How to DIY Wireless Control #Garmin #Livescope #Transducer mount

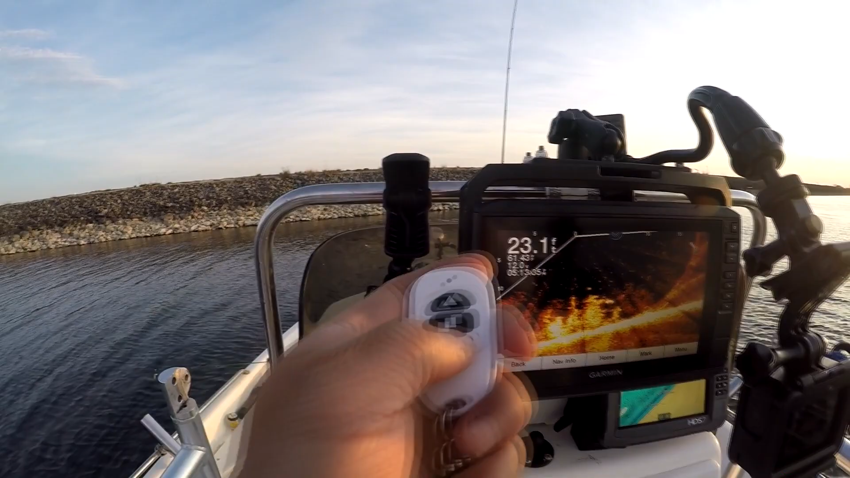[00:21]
no more having to manually rotate the transducer.
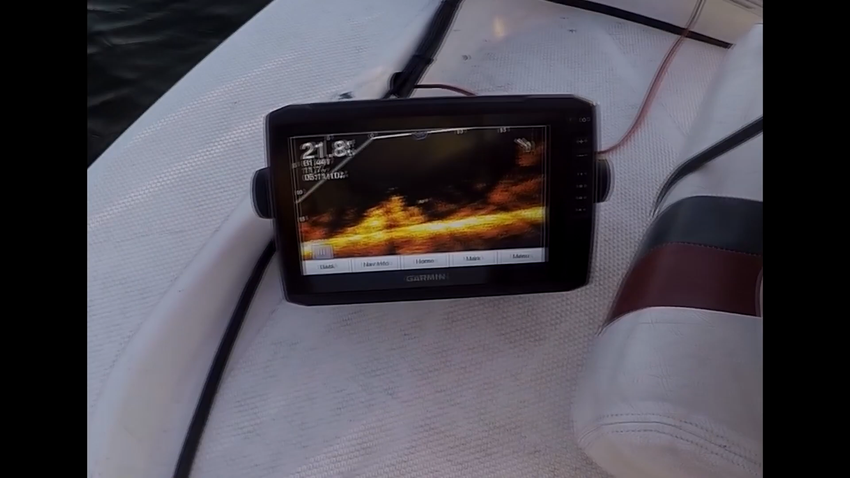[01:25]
Here is a close-up view of the LiveScope screen as I'm panning around with a wireless controller.